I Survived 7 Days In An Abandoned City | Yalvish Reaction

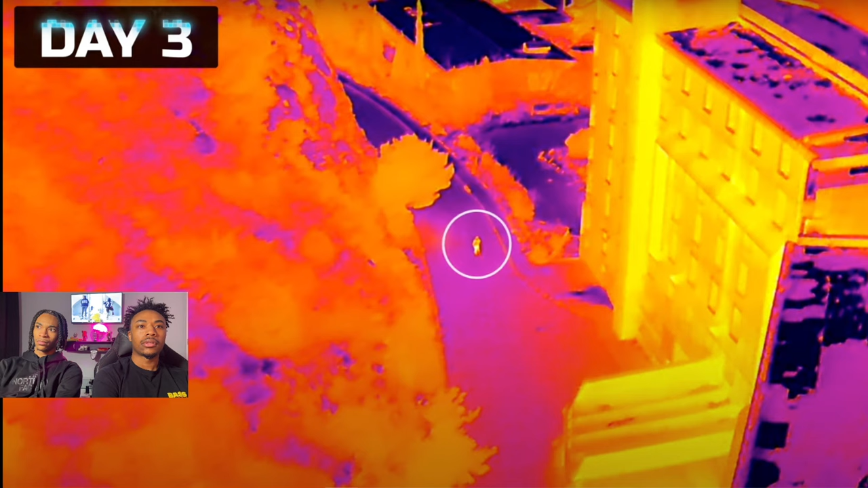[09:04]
No. They found somebody in the abandoned city. If you didn't know where to live, you were homeless. They didn't tell us where they had, though. But I go live there, too. Yeah. Got a lot of stuff. And once our cameraman spotted this mysterious person on our drone, we did what anyone else would do. Let's go check it out.